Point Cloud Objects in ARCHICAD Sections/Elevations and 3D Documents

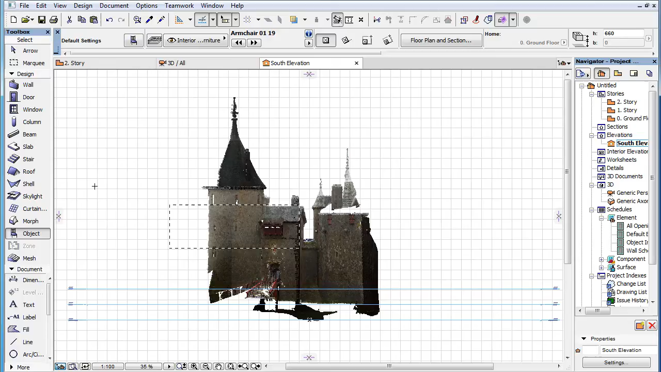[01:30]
If at least one point of the Point Cloud Object geometry falls inside the Marquee Area, it will be selected.
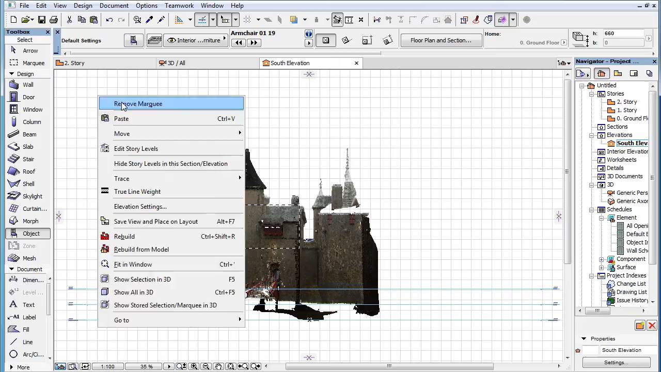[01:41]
When you have two or more Point Clouds overlapping in these Viewpoint Types, the display order defines which one will be selected.
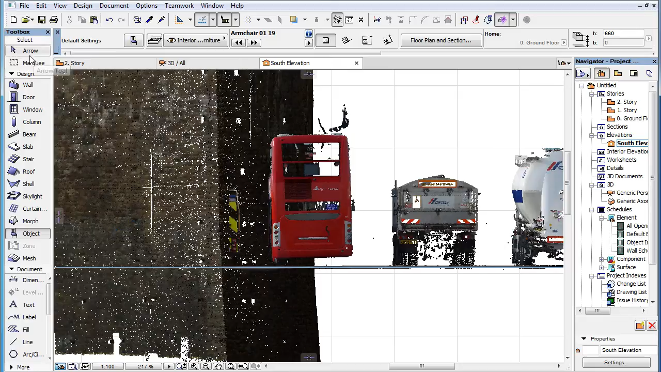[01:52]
If you click on overlapping portions of the two Point Clouds, the one overlapping the other will be selected.
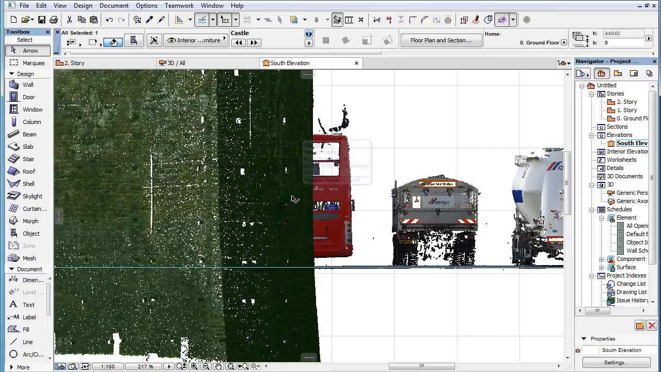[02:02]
If you have 3D cutting planes defined in Section Type Viewpoints, they will affect the Point Cloud Object.
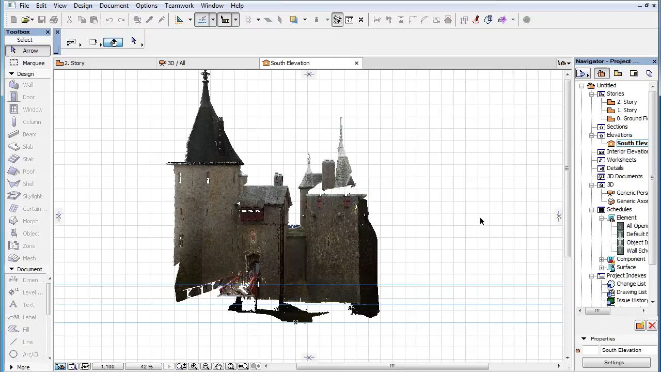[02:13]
The parts of the Point Cloud Object cut off by 3D cutting planes will be displayed with a halftone effect.
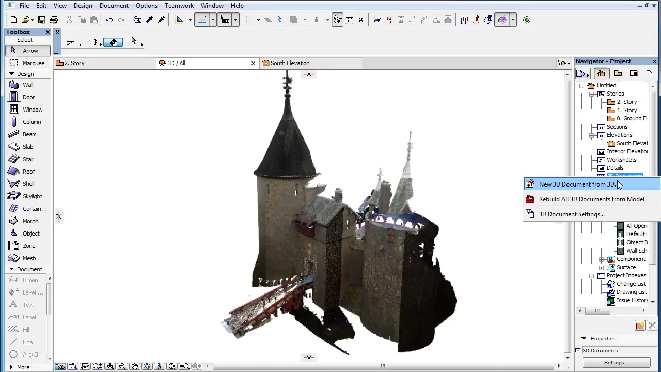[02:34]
One additional thing to know is that in 3D document Viewpoints, Point Cloud Objects are not displayed. As a result, when you create a 3D Document Viewpoint based on the 3D Viewpoint, Point Cloud Objects that are visible in the 3D Viewpoint will be missing in the generated 3D Document Viewpoint.